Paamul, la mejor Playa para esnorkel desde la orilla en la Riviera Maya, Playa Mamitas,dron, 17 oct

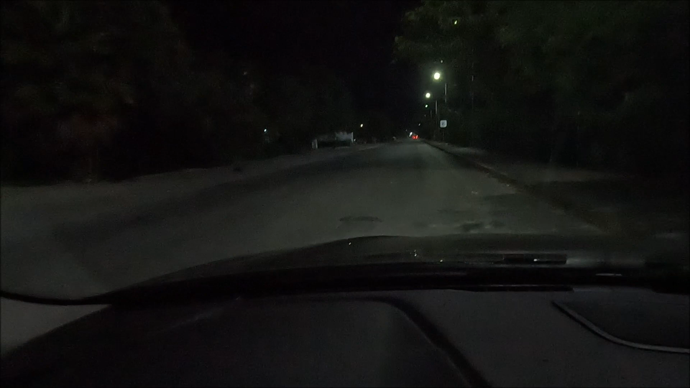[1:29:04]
Ahí va a cruzar otro, mira, ahí va otro. Ay, mira, qué lindo. Van dos. ¿Los Cuatiz? Espérate. Que te quiera hablar. Ahí va otro. Ya, no, todavía hay más, mira. Ya se fue. Ese es Alan que va por allá, pero ahí va a salir otro. Ahí va, es que no se quiere animar, dice sí o no.